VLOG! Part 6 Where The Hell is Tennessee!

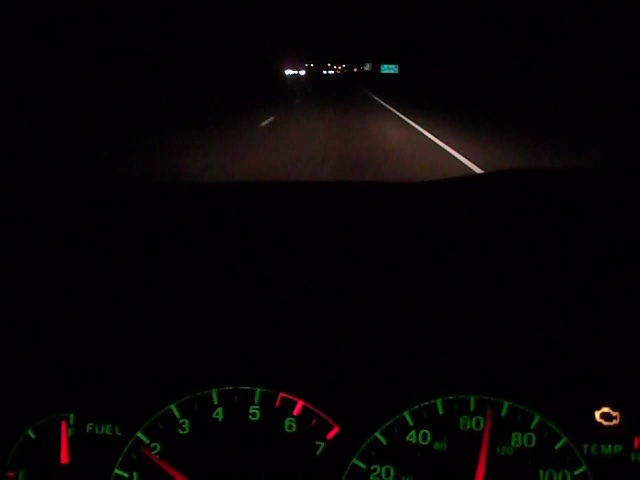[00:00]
okay hey guys uh well i guess we're in tennessee there was no sign telling us there i mean there was nothing well no that looks that still looks like arkansas i could have sworn that that it said like west memphis next six exits so it's like if you want to get to memphis isn't this what isn't memphis in tennessee are we wrong is memphis is it memphis arkansas
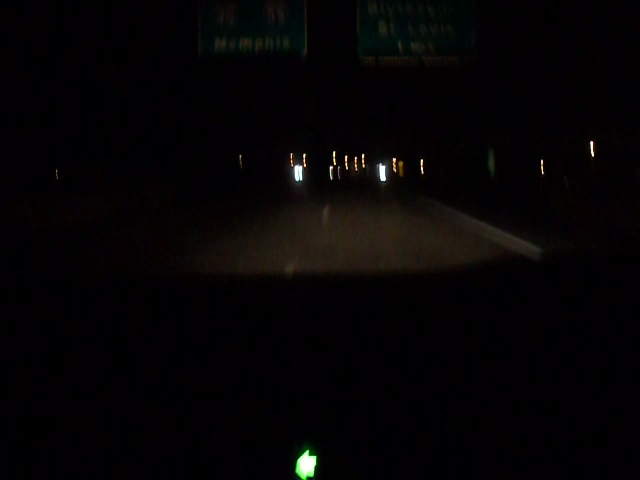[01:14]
stay left okay let me go ahead and get over here and you know how long is this okay i'm just gonna keep recording
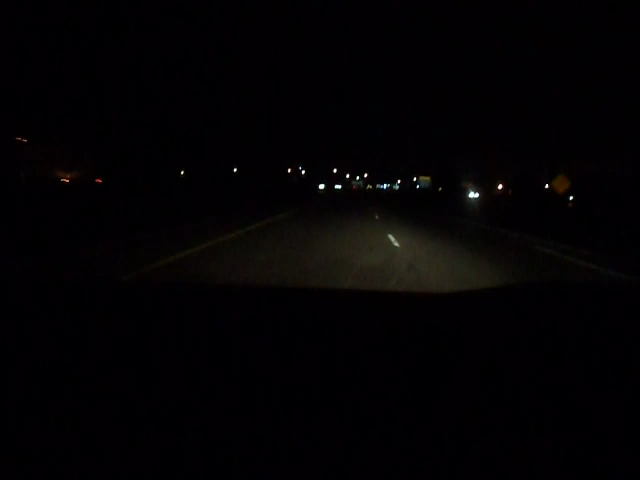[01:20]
so y'all just have fun watching watching us drive down a dark highway because i know as soon as i turn the camera off that's when the sign will show up saying hey welcome to tennessee where oh well here it goes i might be able to read the sign as we go underneath it see it says memphis right there memphis east on 40 hey there's a walmart
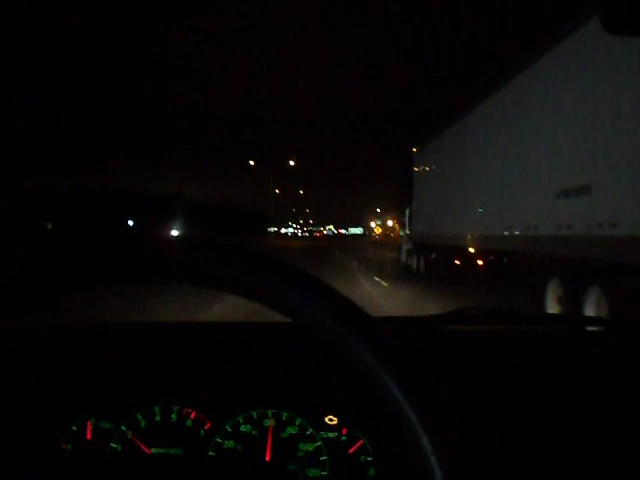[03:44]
hate when big ass trucks go right next to me I'm gonna go ahead and get over in the slow lane here this is four minute video I could have swore we would have been in Tennessee by the time I this hit like two minutes come on Tennessee this is bullshit what is this up here oh no I'm supposed to get over again oh shit